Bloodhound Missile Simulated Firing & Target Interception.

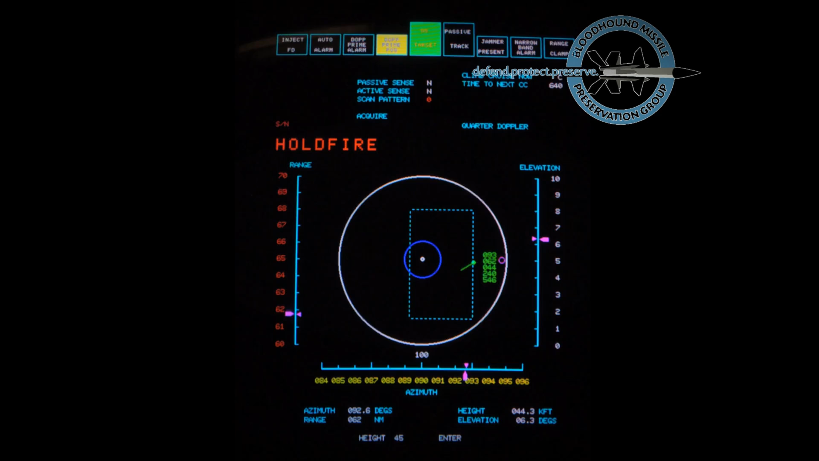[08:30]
The fire button is pressed as the target crosses the missile engagement zone boundary at a range of 60 miles.
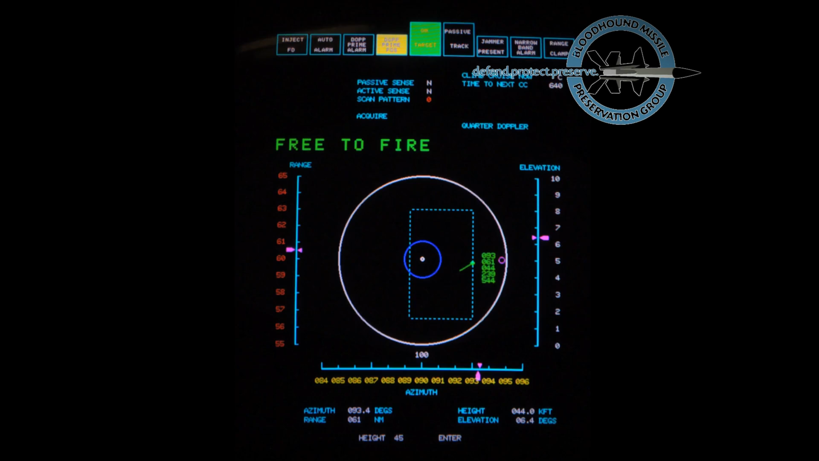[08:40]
The computer starts the launch secret on the first ready missile and it leaves the launch of 7 seconds later.